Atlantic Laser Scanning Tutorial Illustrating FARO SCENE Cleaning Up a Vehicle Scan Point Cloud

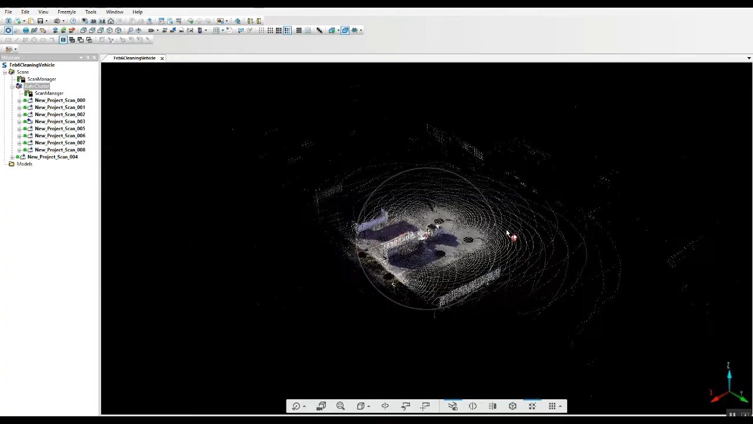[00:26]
lot and the vehicle here in the center
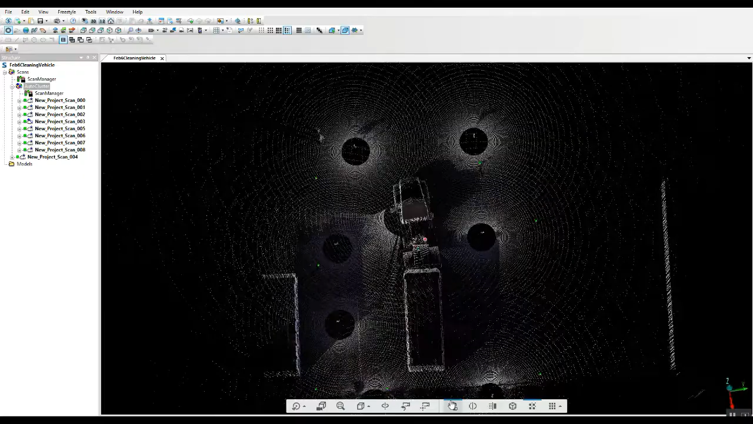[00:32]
too there's many ways that you can do this if you're
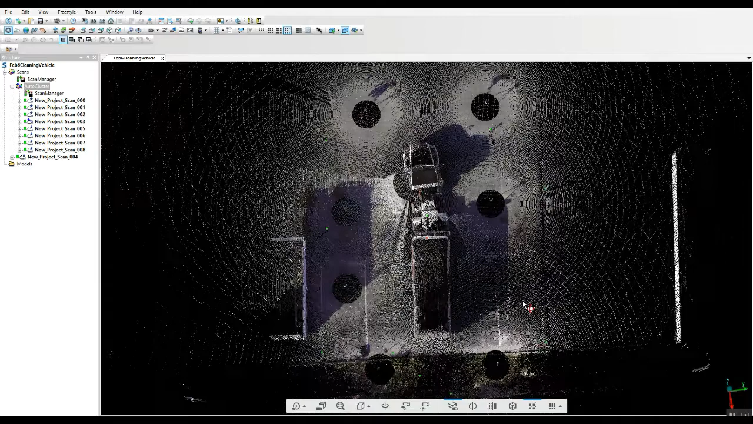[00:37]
really only interested in the vehicle we start then with our polygon
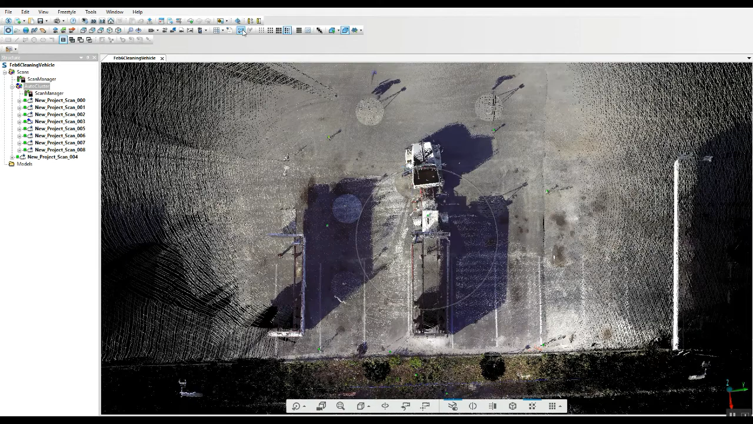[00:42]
selector and we're just going to sort of
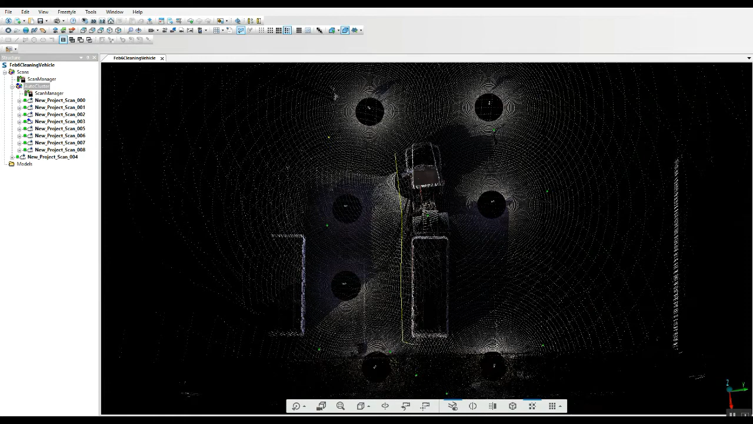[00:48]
trace around our truck double click to
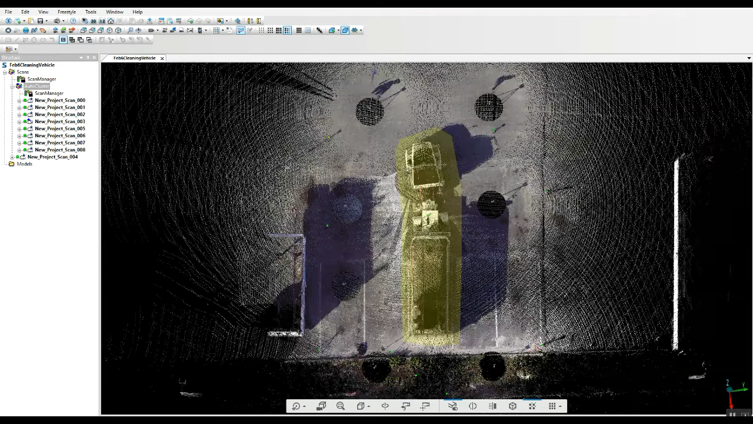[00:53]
close it right click we're going to delete outside of the section if you accidentally delete inside just shut down the software and choose to
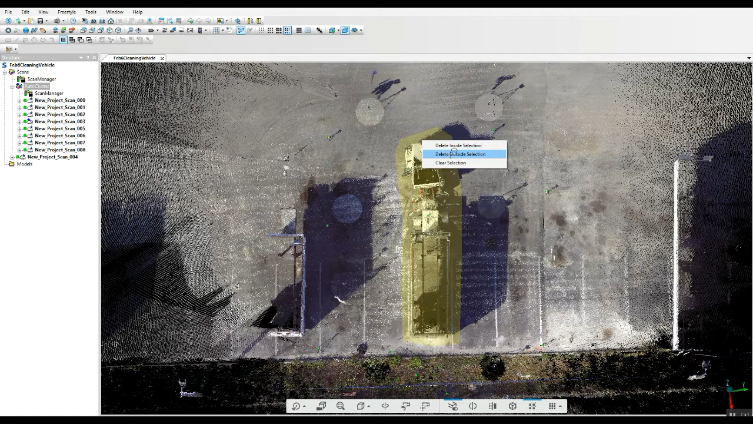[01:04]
not save it and then come back up and do it all over again all right as you can see we have just
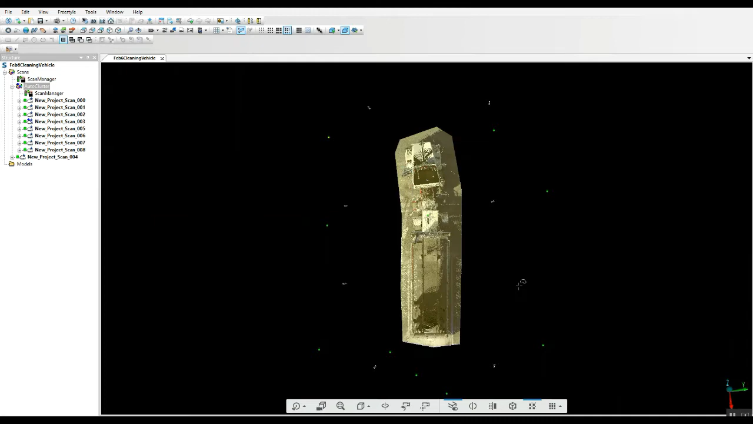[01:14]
got our project here after it was our
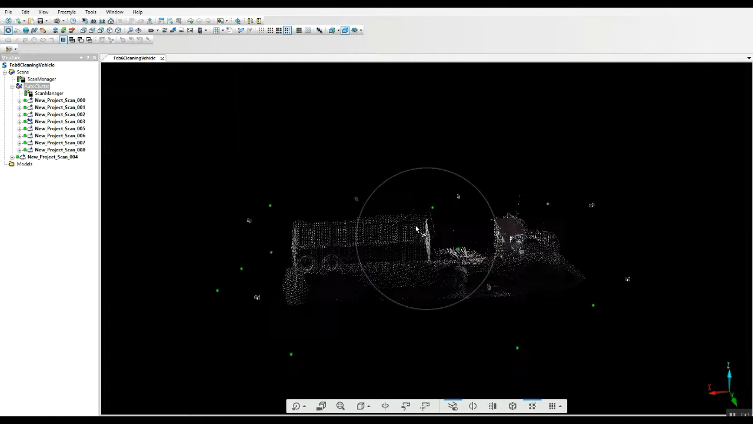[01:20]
points were erased again it's important to do this after your
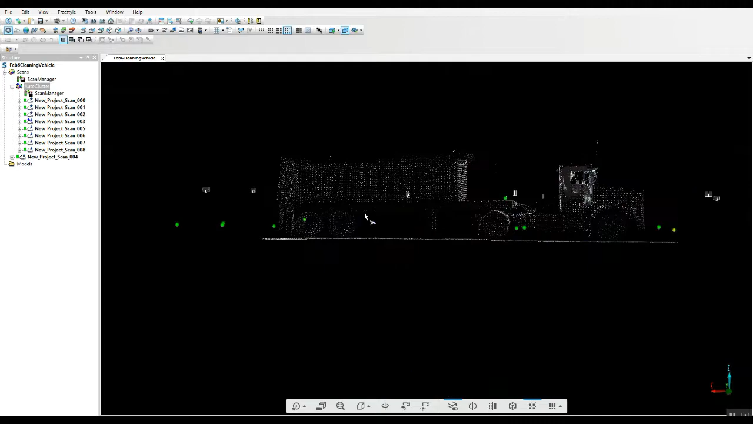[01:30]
project sorry to tell you it's just most likely not going to come together so
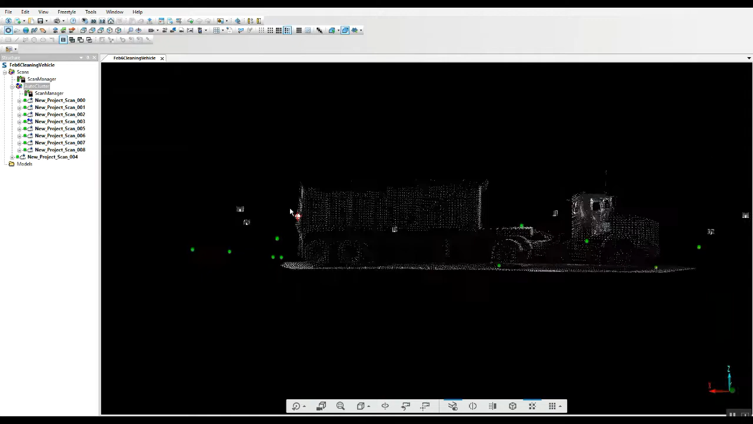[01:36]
here we go we we've got the exterior portions of the scan
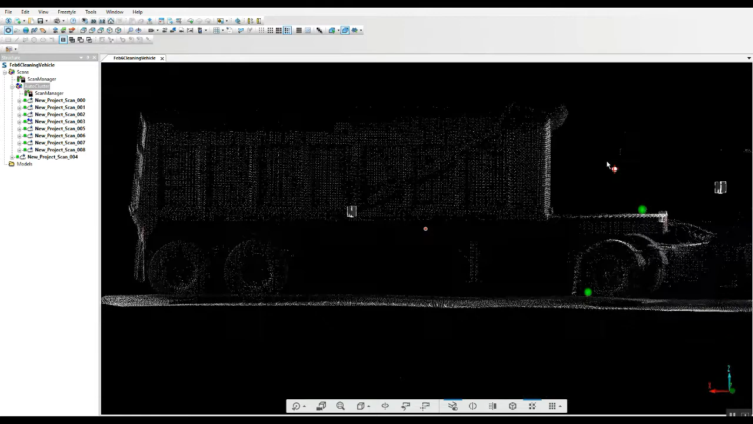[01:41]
cleaned up some different tricks to go ahead and clean that more quickly with our polygon as we just go here from a side view delete inside
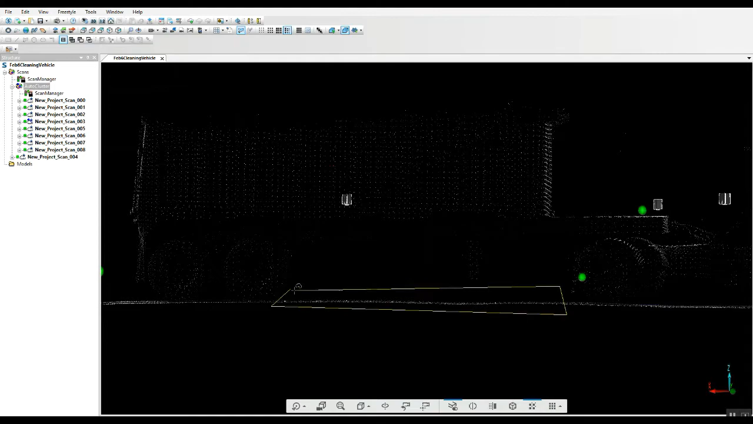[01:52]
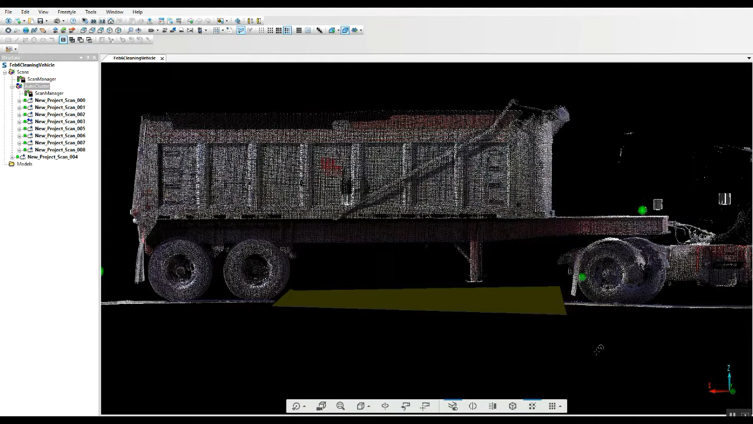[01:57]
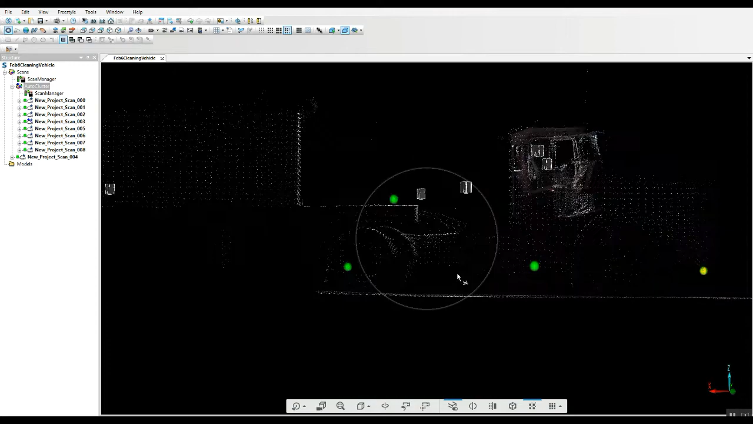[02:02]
and just continue down through the wheel wells here in between the wheels
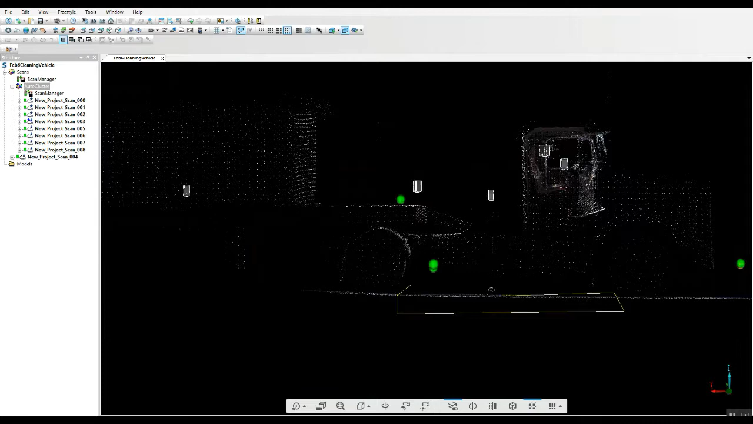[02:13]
a lot of times if you're going to use a vehicle like this uh downstream if you're going to drop it onto
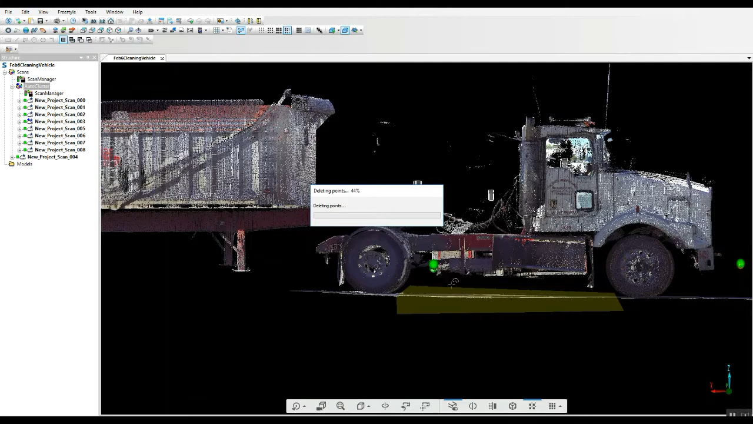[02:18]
a highway or use it uh in autocad you want to keep some of
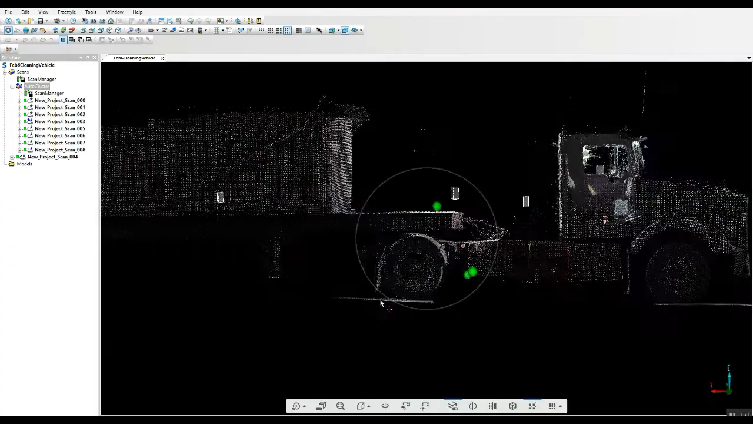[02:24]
some part of the ground underneath the wheels in other words you don't want to
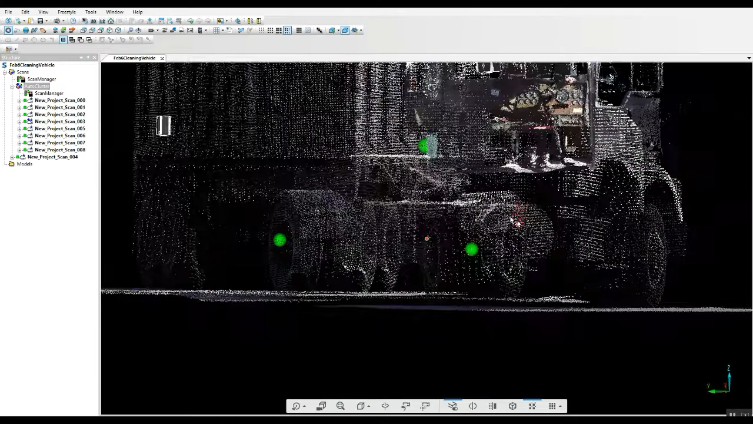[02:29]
completely remove everything down here and just have the tire it's easier if you leave a little patch
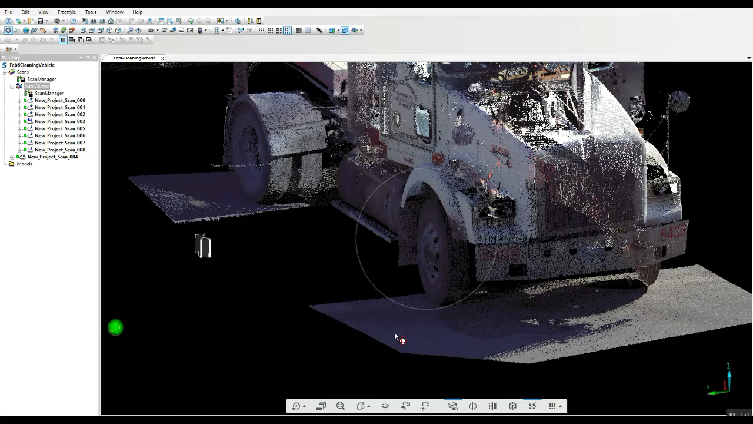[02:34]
uh underneath the wheel so we can do that it's just important to be careful and not delete anything that you really need in the scan
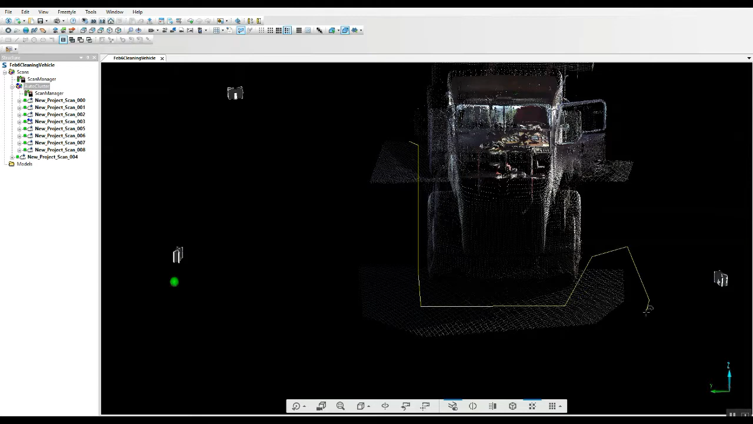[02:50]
other than that it's all pretty straightforward
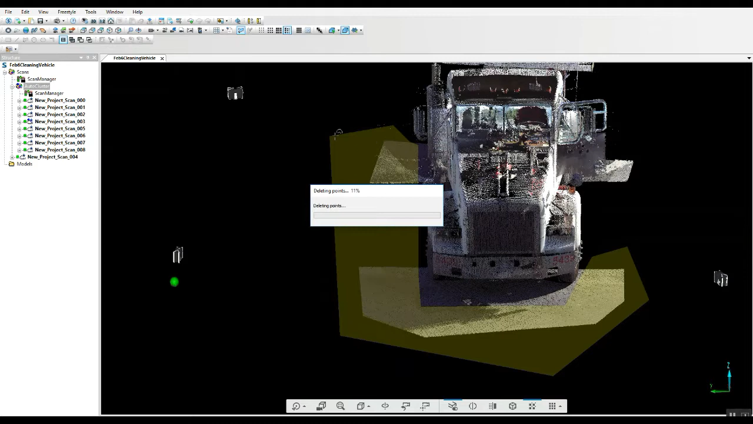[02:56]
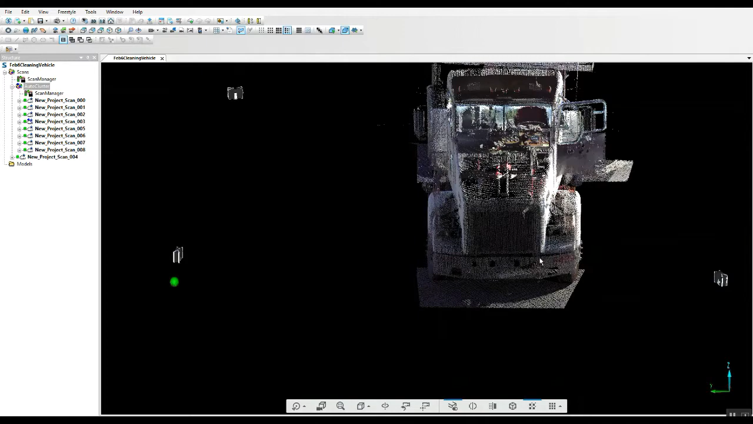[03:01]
again you can delete as much as you want
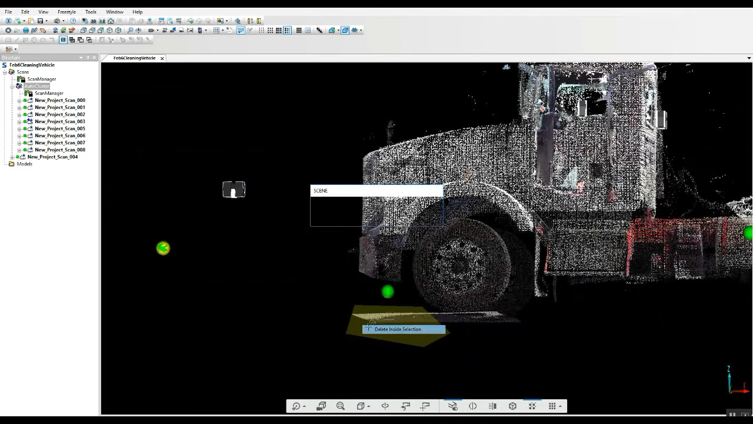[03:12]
off the ground here it's very very simple and at the same time uh you see a lot of straight points uh around a vehicle and
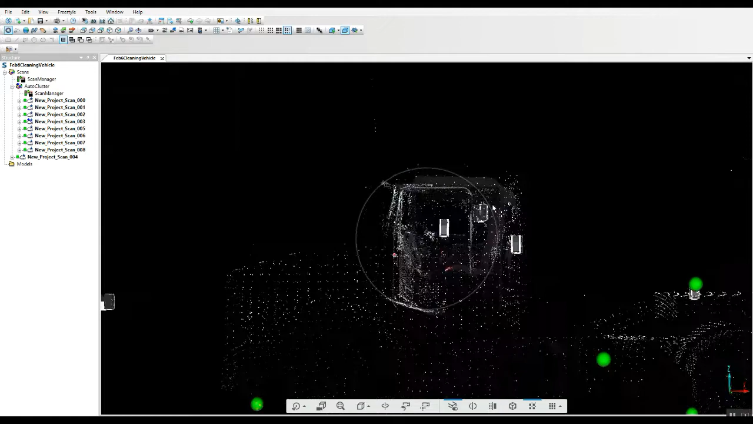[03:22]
that has to do with a lot of different things uh easy to get rid of this stuff again polygon selector
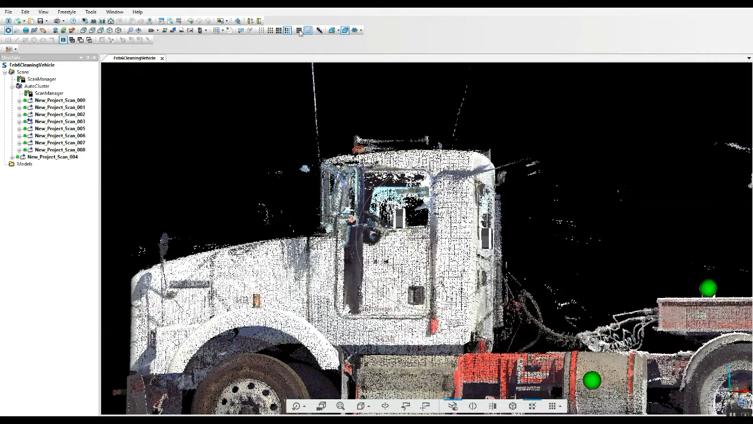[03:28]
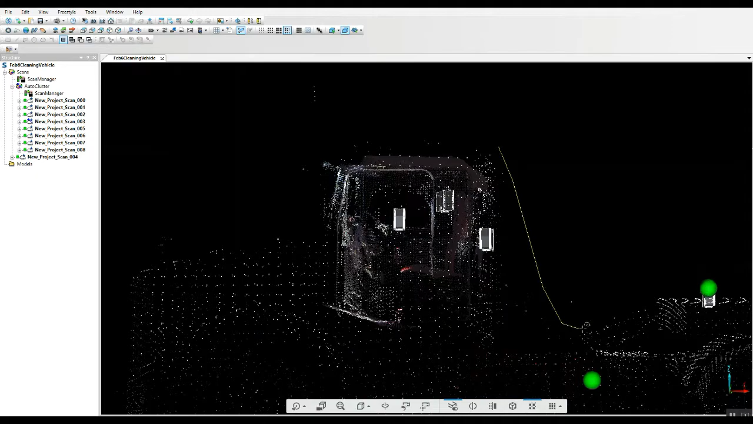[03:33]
and you can get as tight uh up to the project as you'd like uh depending on how clean you're really trying to make it
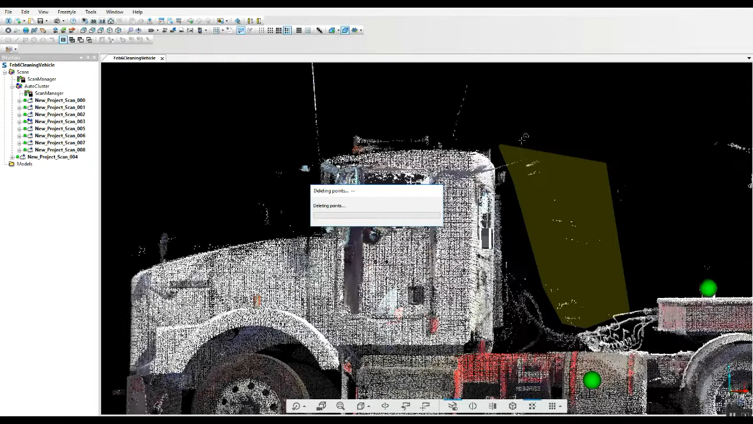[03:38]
but uh deleting the points just takes maybe an extra 10 or 15 minutes
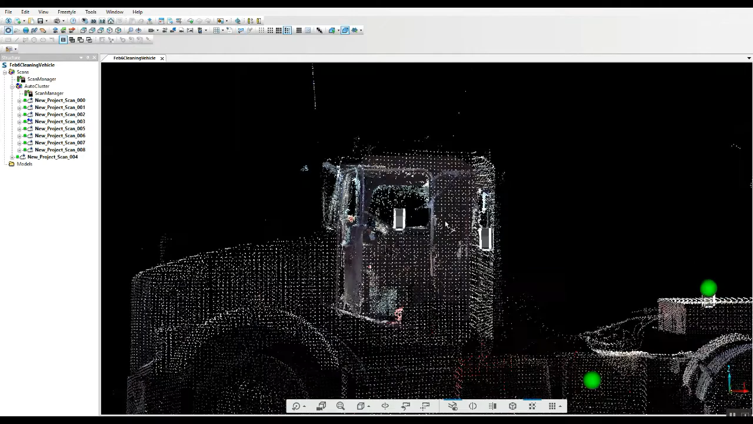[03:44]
and uh you end up with a much cleaner